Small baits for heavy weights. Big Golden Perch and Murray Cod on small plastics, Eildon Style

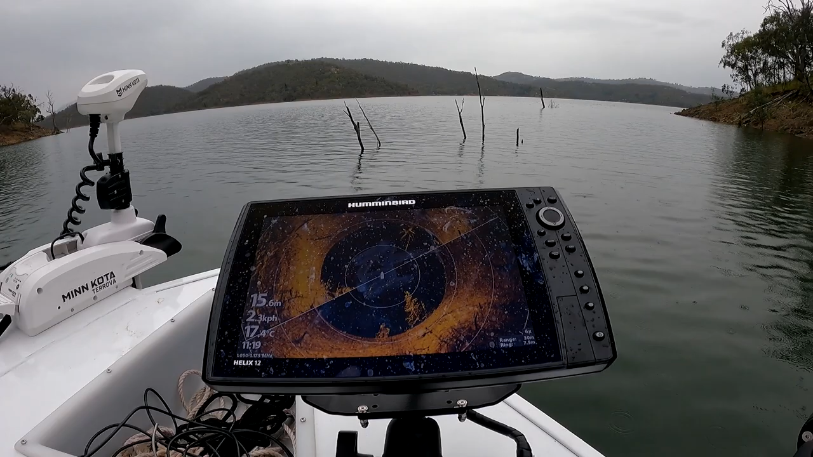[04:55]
On screen: water 17.4°C
that's a fish down there pulled up and i've had two three casts and got two fish so they're pretty good fish